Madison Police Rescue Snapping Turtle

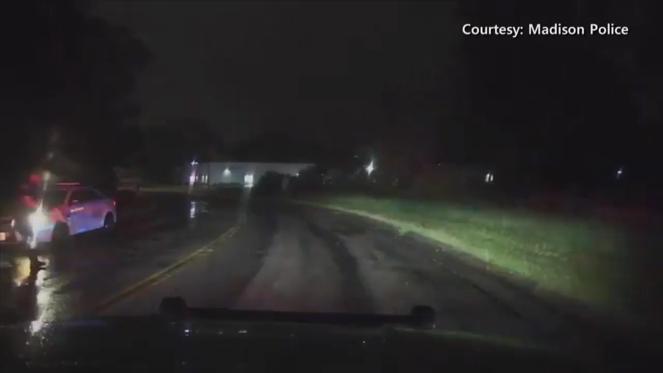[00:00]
A Madison police dash cam captured this footage of officers bringing a snapping turtle to safety.